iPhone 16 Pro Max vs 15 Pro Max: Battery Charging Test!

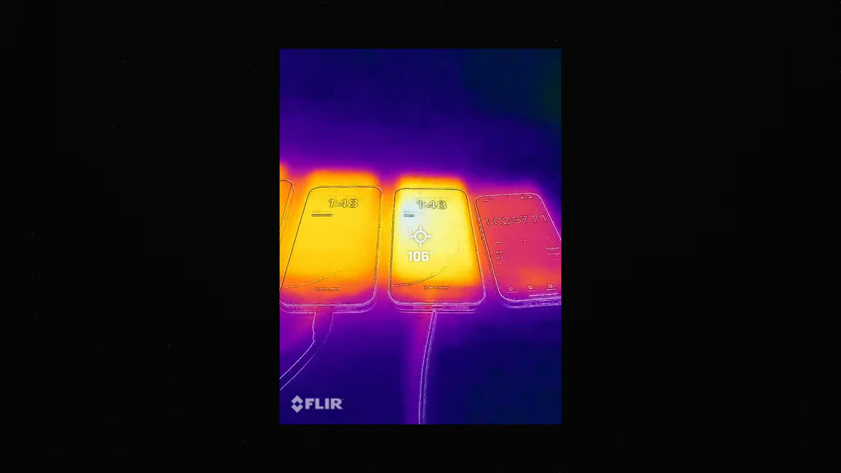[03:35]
same thing here it's about the same exact temperature here so 107
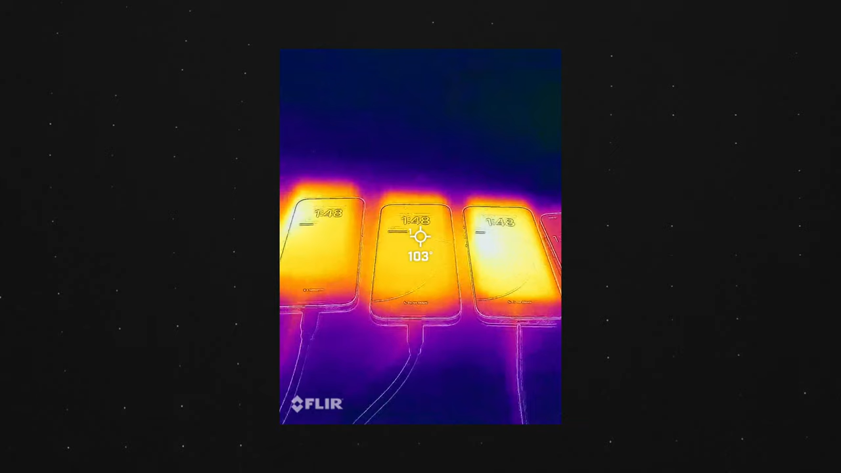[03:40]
here is 103 so it's a little cooler on the wire charging surprisingly
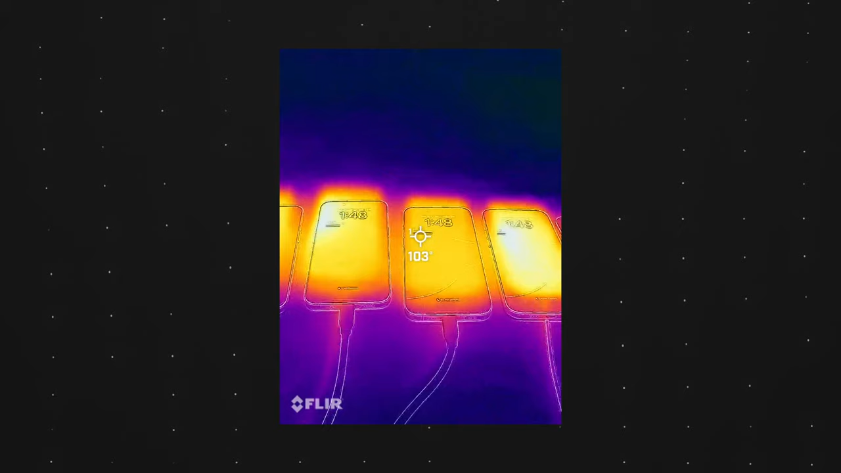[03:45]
I'm going to test out the bricks too in a little bit but yeah basically about the same nothing way too cooler nothing too hot as well the MagSafe might even be the hotter points or 107 basically the same
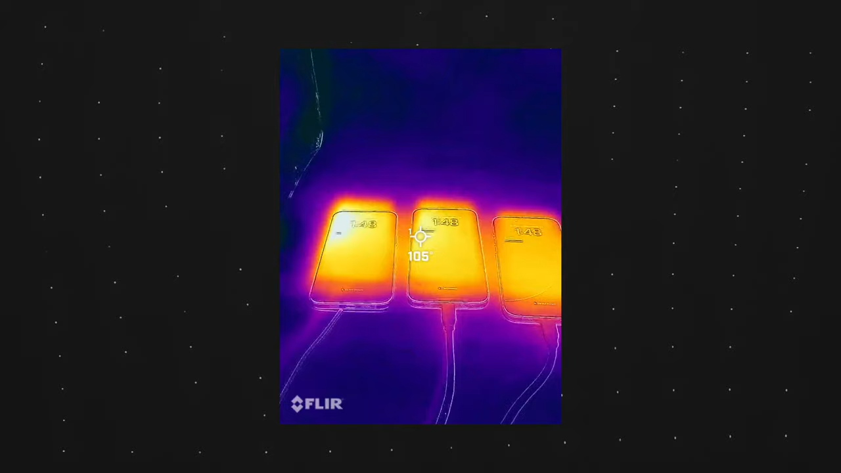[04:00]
exact temperature across the board and in terms of the power adapters here it was interesting about the
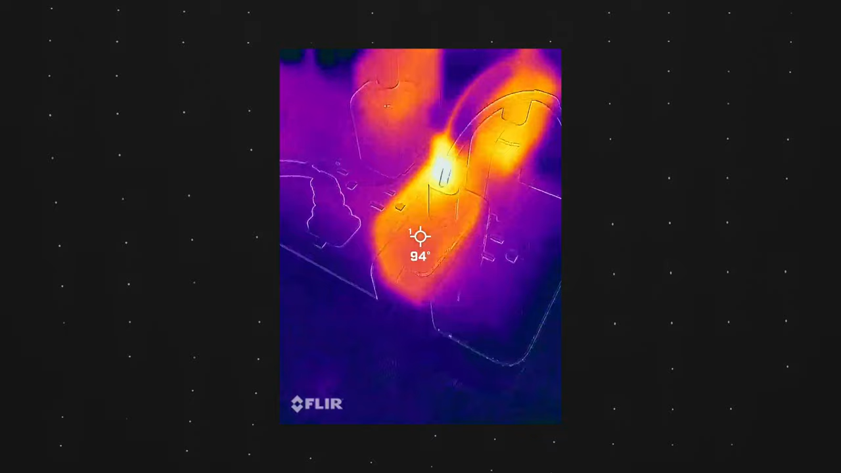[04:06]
MagSafe by the cable point for the beginning point that's where it's the most hottest at 111
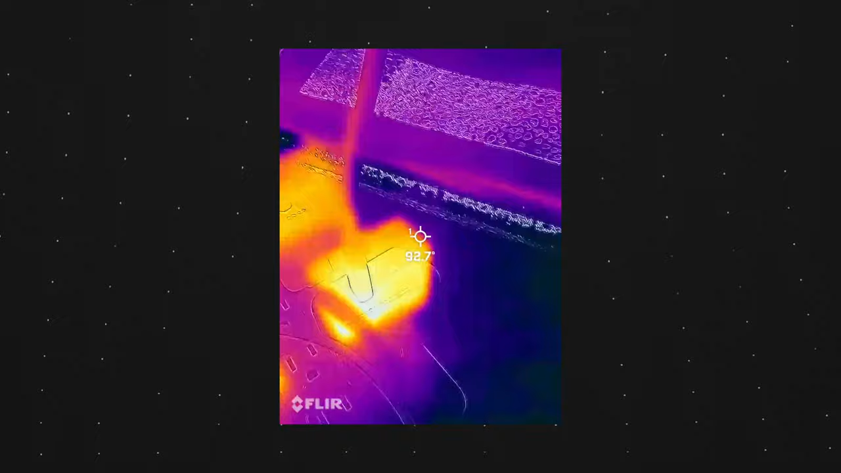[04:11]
degrees but the wire chargers mostly by the brick is going to be
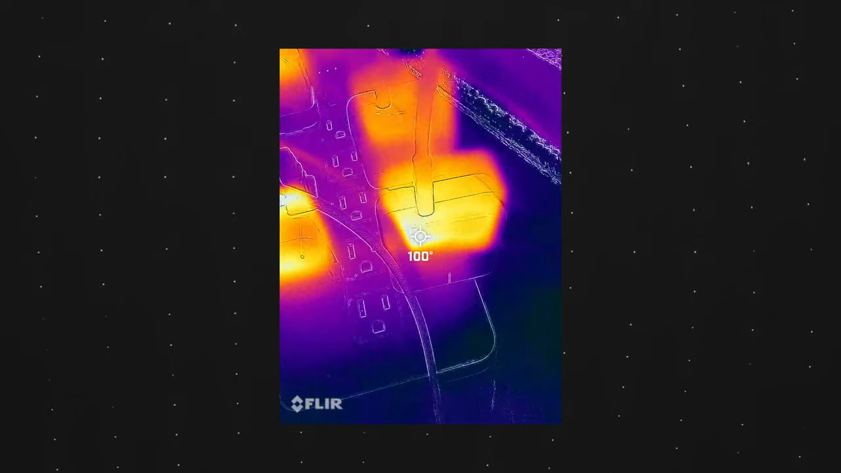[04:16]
the hottest point at 100 degrees so yes it is cooler technically by charging your
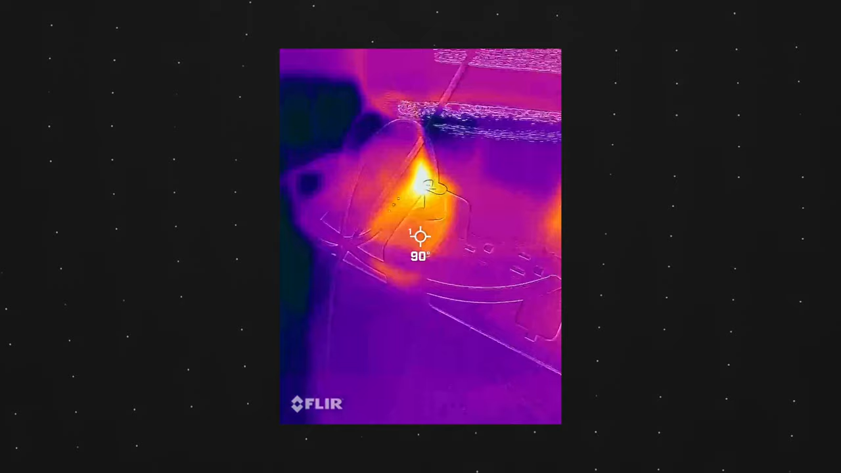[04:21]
phone via the wire and same thing with the 15 Pro Max it's basically about the same
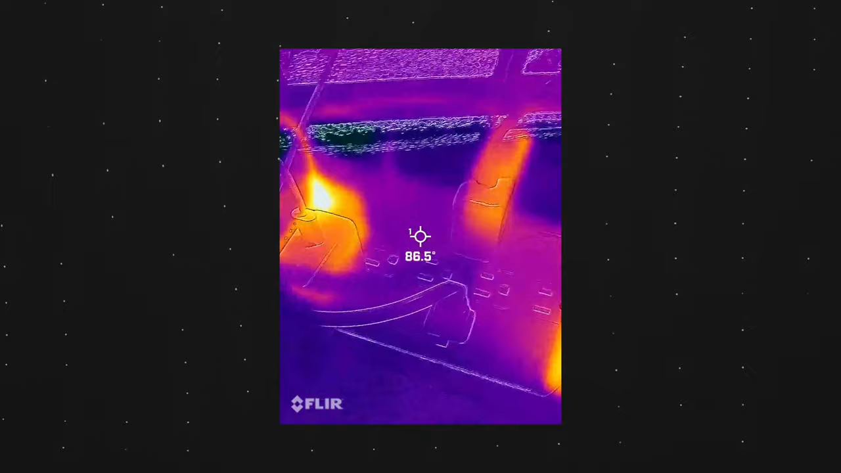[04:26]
thing so I just wanted to show you guys the heat I mean the MagSafe is definitely
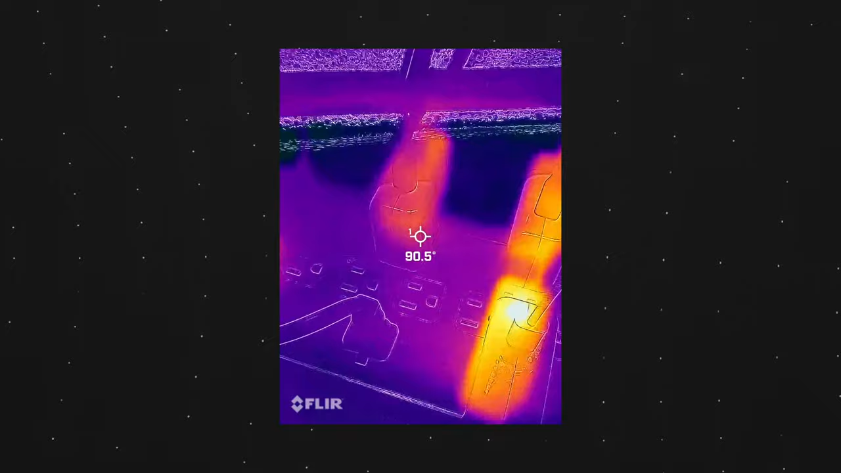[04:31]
the hottest and the wire charging is definitely the coolest but it all depends on the
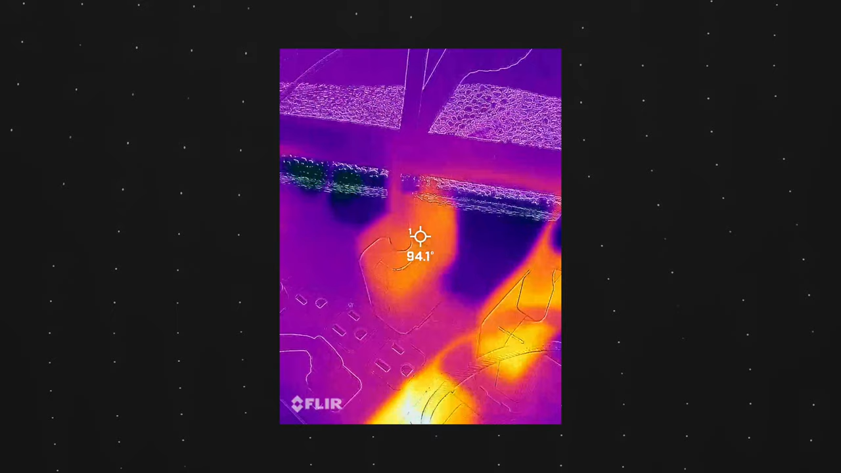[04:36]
different environments that you're in or how you charge your phone because sometimes if you're in